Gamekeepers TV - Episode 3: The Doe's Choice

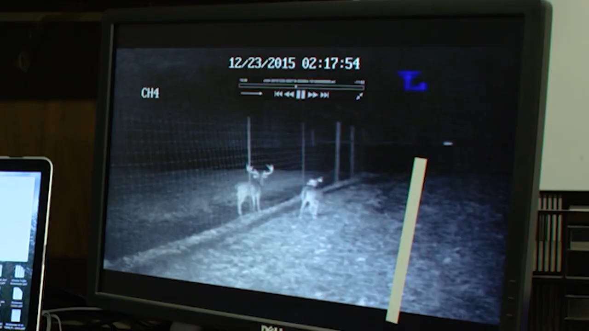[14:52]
Right now, we wouldn't say she's behaving in a way that would indicate choice. But as I fast forward and we get to a point here, this doe is now turned around with her back facing the fence, allowing that buck to sniff and lick her. And she stands in this posture for over a minute. And so this would be the type of behavior that we would say is indicating choice.